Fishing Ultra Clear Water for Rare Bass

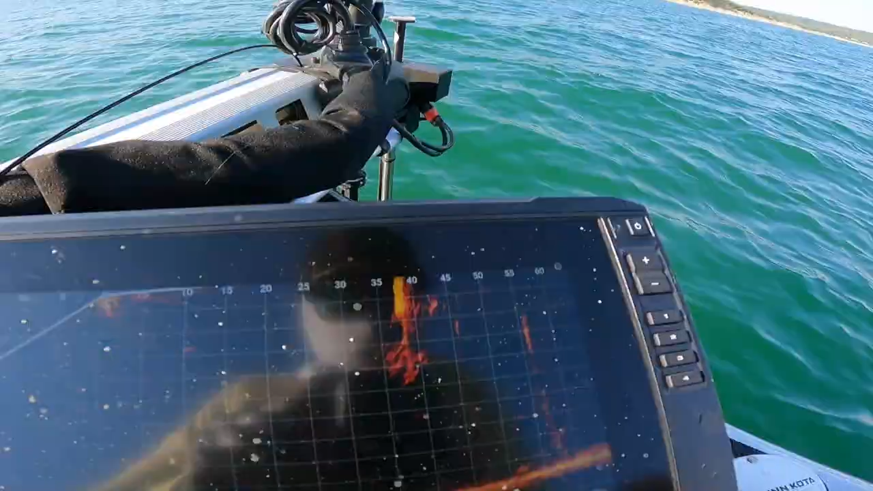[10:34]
not very big at all but i will take anything right now looks like a lot
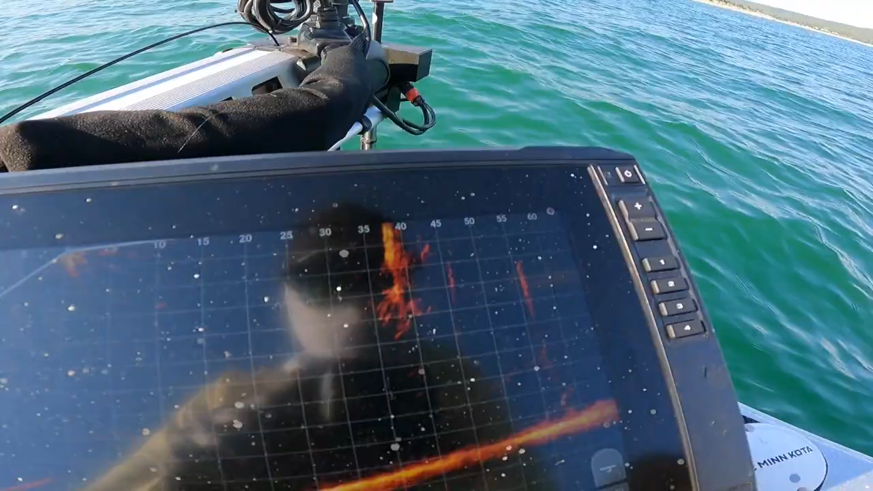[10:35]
of bait or maybe even crappie maybe bluegill down there there's something it's holding a little bit deeper